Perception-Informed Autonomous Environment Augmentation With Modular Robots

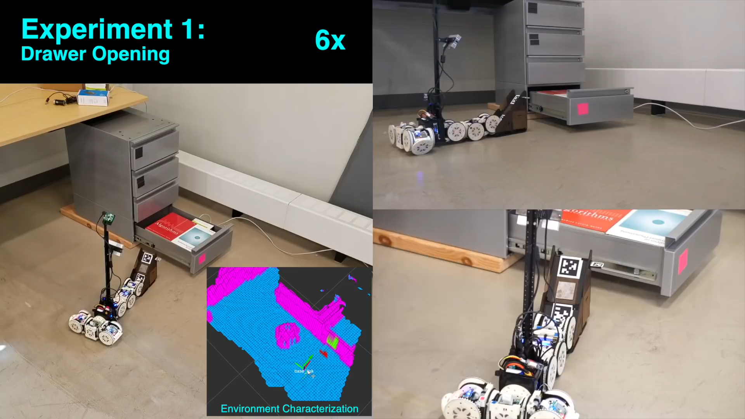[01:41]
It then places the ramp next to the drawer, augmenting this previously problematic environment to make it possible to complete its task. The front three modules break off and climb onto the books.